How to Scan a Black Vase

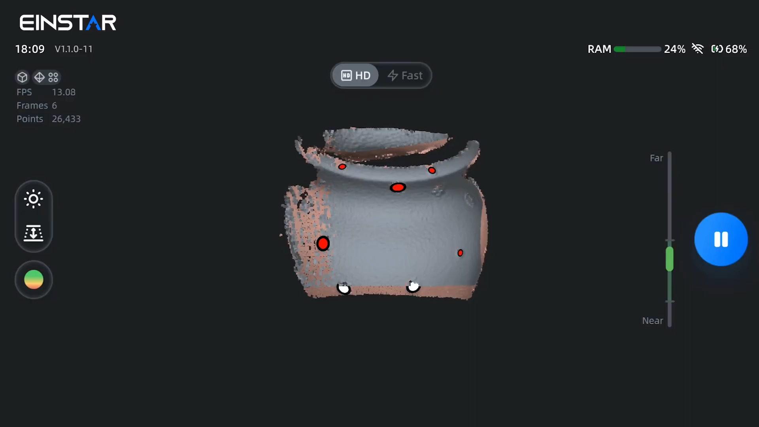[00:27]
This time, we are using HD mode for higher resolution.
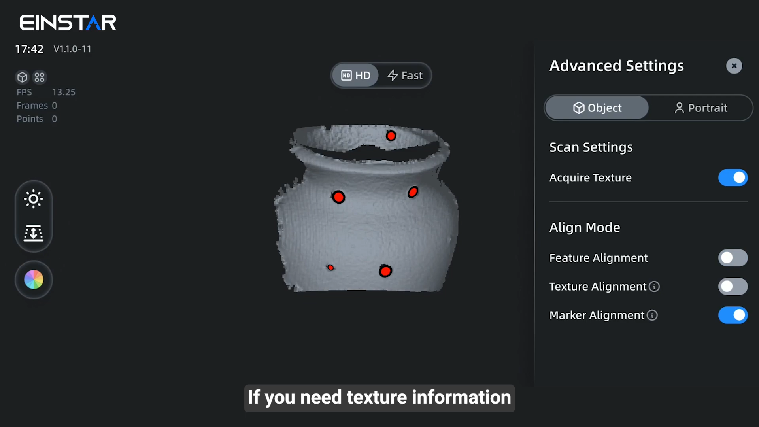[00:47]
If you need texture information, please open the texture camera window and adjust the exposure level to best restore the object's original color.
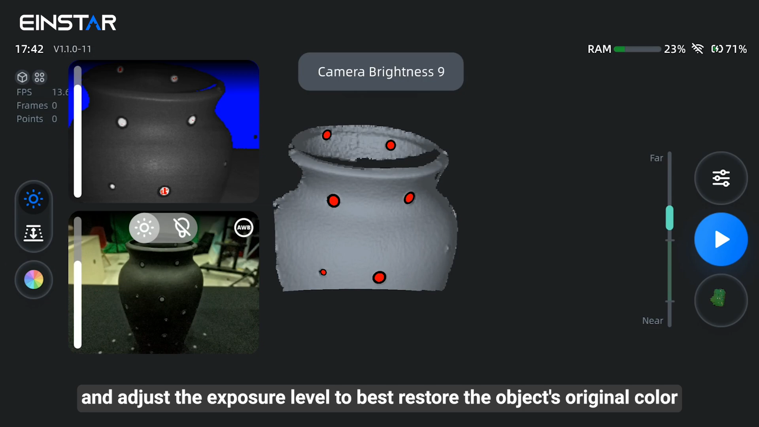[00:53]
Now, it's time to start scanning.
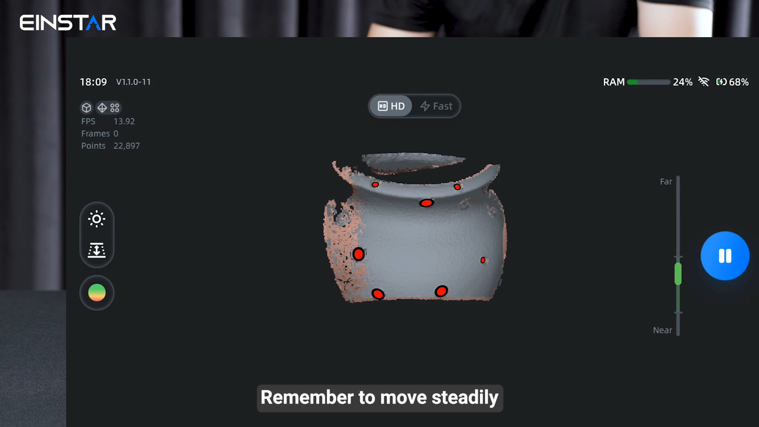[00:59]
Remember to move steadily, ensure that at least 4 markers remain within the field of view,
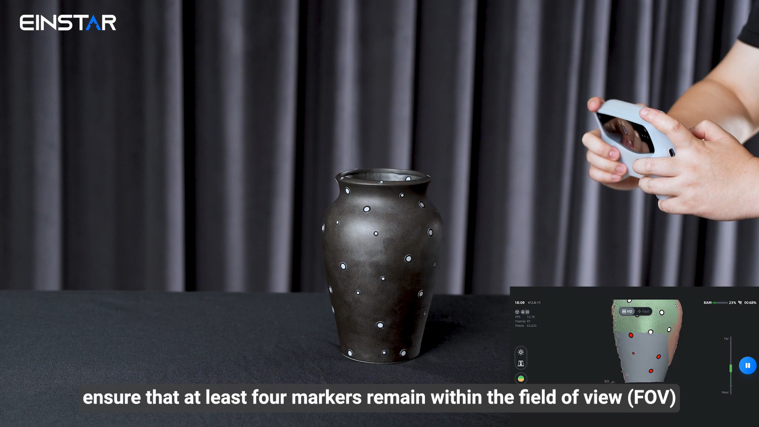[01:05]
and avoid jumping to a black area without previously scanned data.
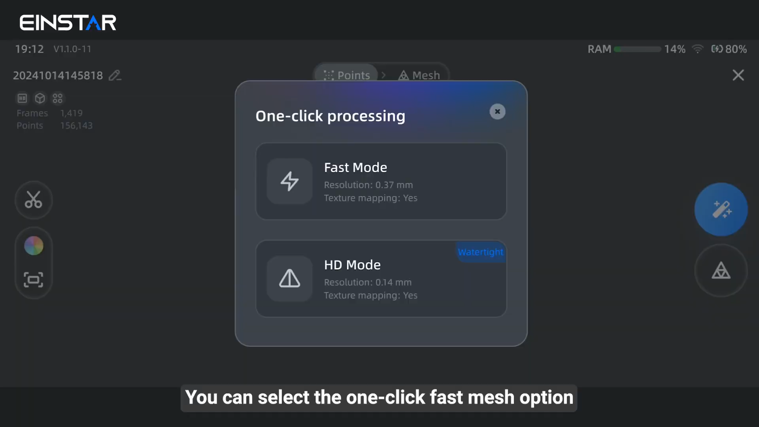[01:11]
You can select the one-click cluster mesh option. However, for objects with deep holes, be cautious with the watertight option.
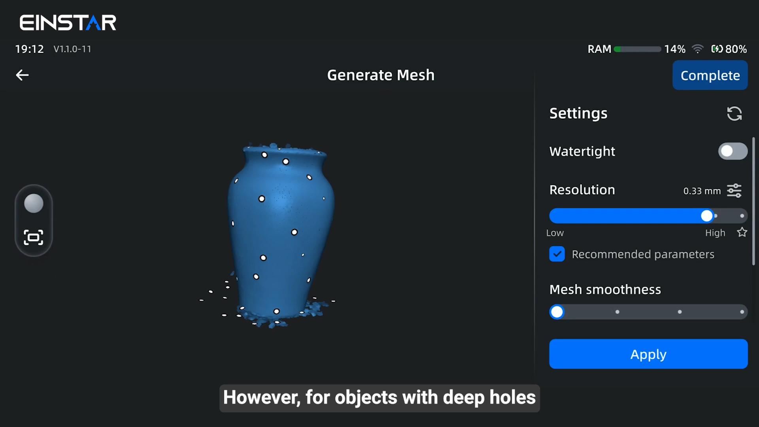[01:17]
If you need a 3D model that can be printed directly, you should choose the watertight option.